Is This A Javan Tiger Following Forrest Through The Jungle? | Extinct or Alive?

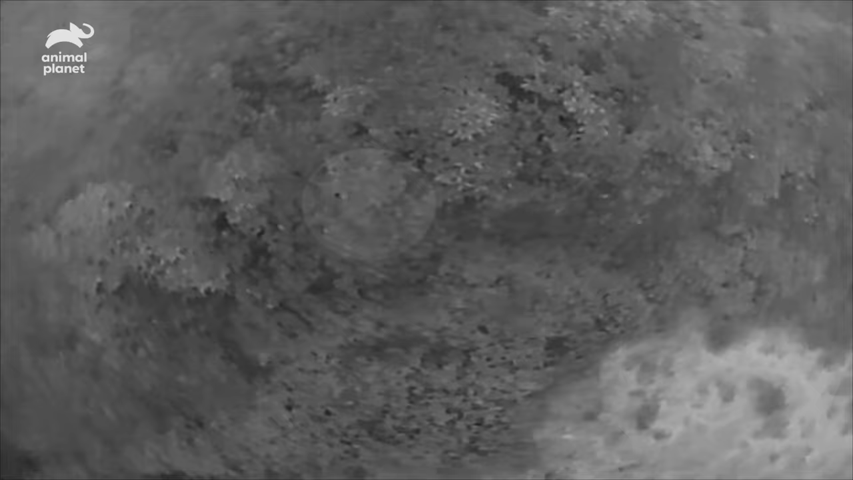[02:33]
It's kind of hard to tell right now what it is, but it's a pretty large animal, so it doesn't leave a whole lot of options for what it could be.
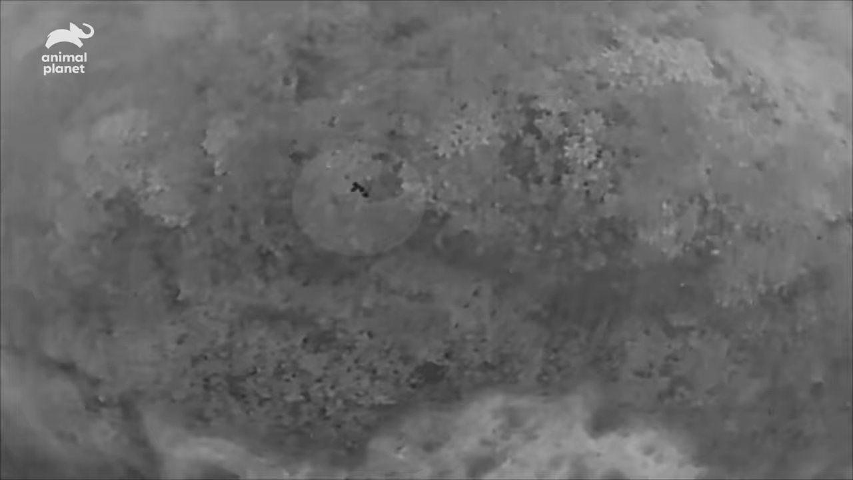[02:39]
This brush is so damn thick. Can't see anything through it.
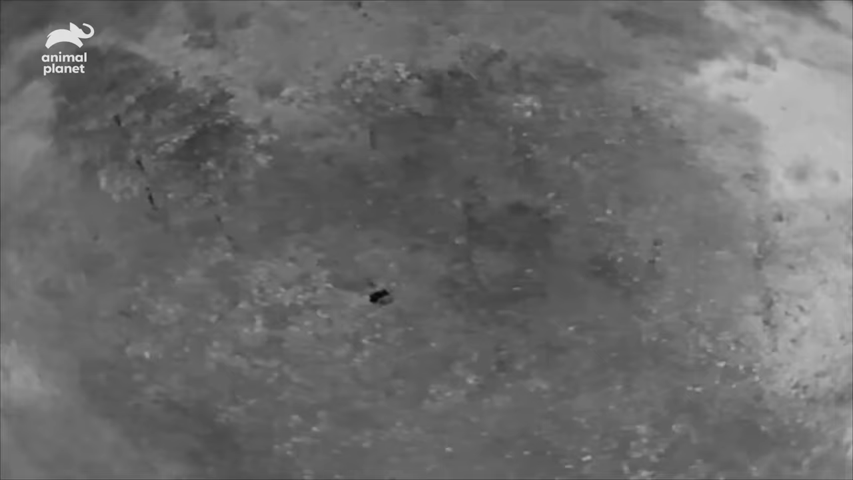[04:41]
Oh, it's huge. The Javan Tiger was especially long, averaging over eight feet.
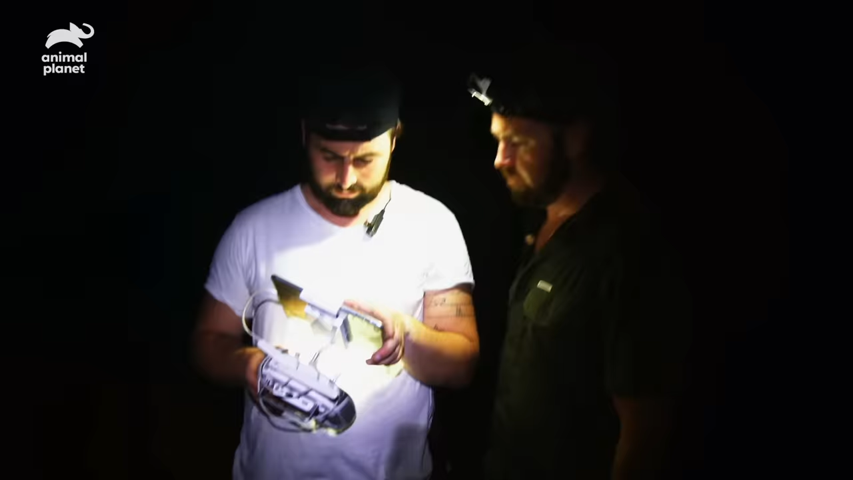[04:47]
So here's that rock face. Yep.
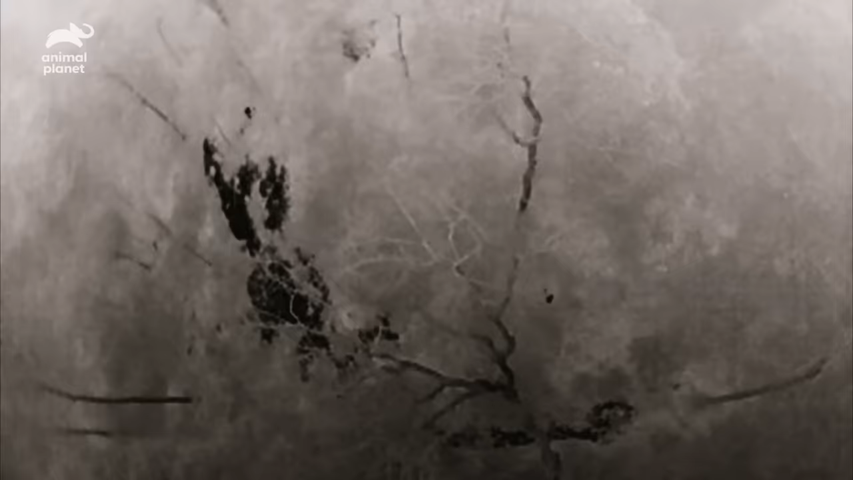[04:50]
So you guys come up the edge there.
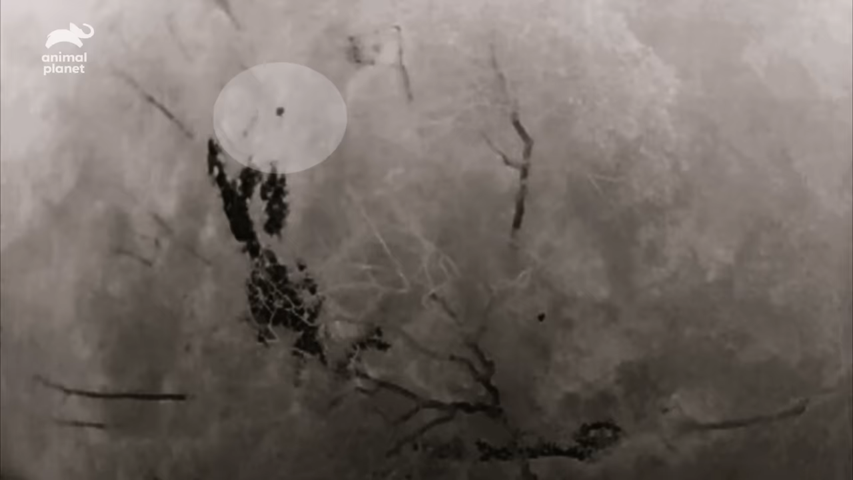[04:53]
Oh, yeah. Right? And then it's right there. Oh, my God. We were right beside it.